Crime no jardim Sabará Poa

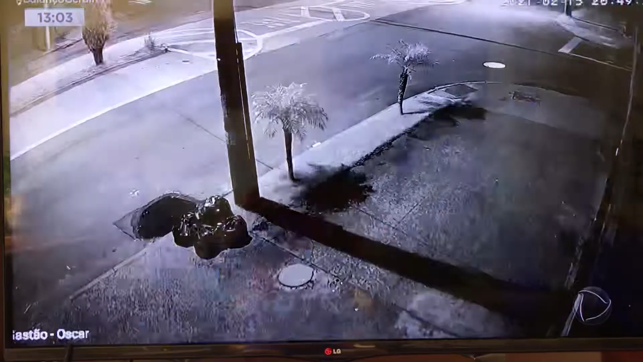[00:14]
A movimentação parece tranquila nessa avenida do bairro Medianeira, na zona sul da capital,
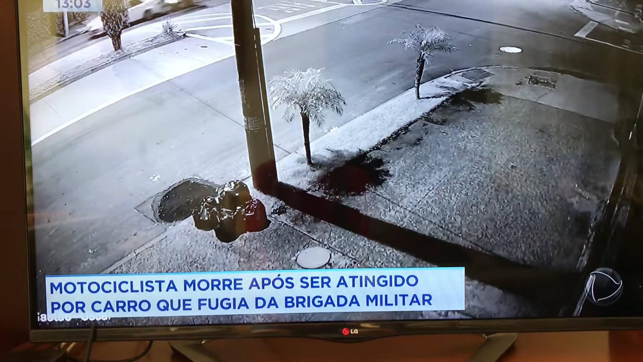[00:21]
até que um carro em alta velocidade aparece, perde o controle e bate no poste. Atrás desse carro vem uma viatura da Brigada Militar.